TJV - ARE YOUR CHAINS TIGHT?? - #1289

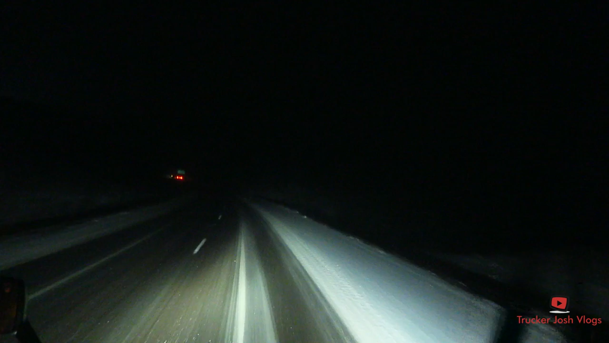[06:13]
I thought I was going to miss this snowstorm, but here it is. I think we're around about Black River Falls, Wisconsin. We still got another 600 miles to go yet. Hopefully at least another 500 today yet. Dad was at the border of North Dakota and Manitoba. He was saying that the weather was good there. So I'm kind of hoping that I'm going to eventually pull out of this storm and that it doesn't follow me up there. Next time I pull over, I'll have to check the weather for west of Minneapolis.
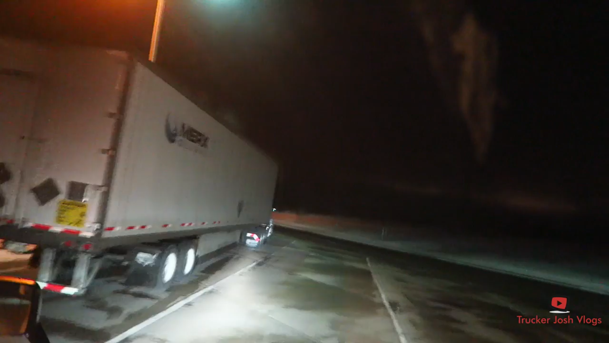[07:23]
And I just passed over the scale and they didn't pull me in. So I'm guessing they took a look at my load and they didn't want to see it any closer.